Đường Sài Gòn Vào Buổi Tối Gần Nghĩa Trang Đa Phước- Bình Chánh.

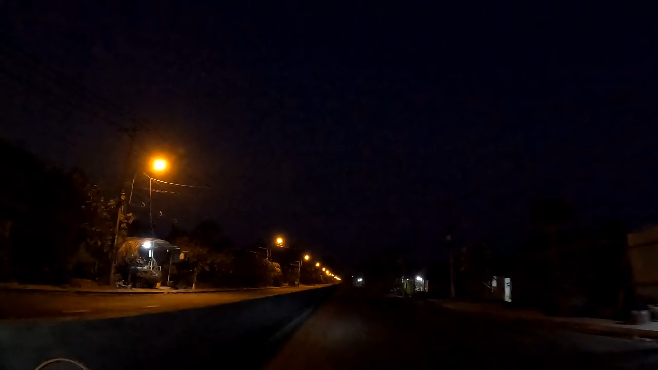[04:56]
tối bên đây mắc nhiều bạn. Đang vô nghĩa trang Lao Phước bạn, cách cộng hình 3 cây số bạn, 3 cây, gần 3 cây bạn, gần 3 cây hướng vô nghĩa trang Lao Phước bạn. Bạn đi đường này vắng lắm rồi.